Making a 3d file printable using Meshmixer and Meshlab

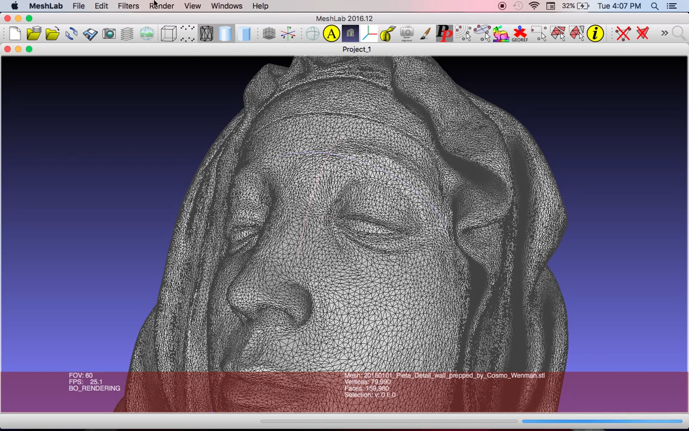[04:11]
when I first rendered this, I took the original file and rendered it. It became like a 200-300 megabyte file which a slicer like Cura would choke on. So what you can do to reduce complexity is to go up to filters, remeshing, simplification and reconstruction. And I use a lot of these,
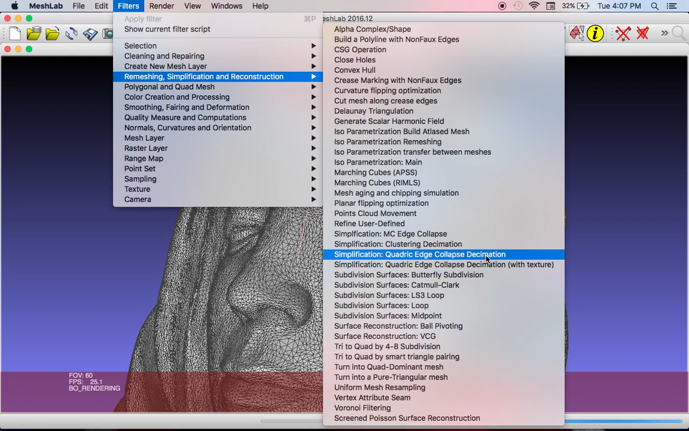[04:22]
but the one that I love for simplification is the quadratic edge collapse decimation. And I do play around with some of the numbers, but just for a quick fix, you preserve boundary,
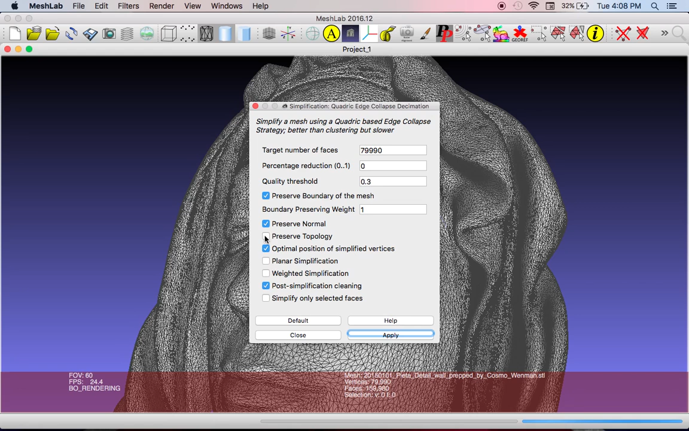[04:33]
preserve normal, preserve topology and planar simplification. And take a look, we apply that and you'll watch down the progress bar on the bottom. And watch the mesh as it simplifies. You can see that it reduces the number of the amount of mesh in it. For a job like this, for a file like this, it would be perfect. So then I would save this file export mesh and you would notice the file size going down.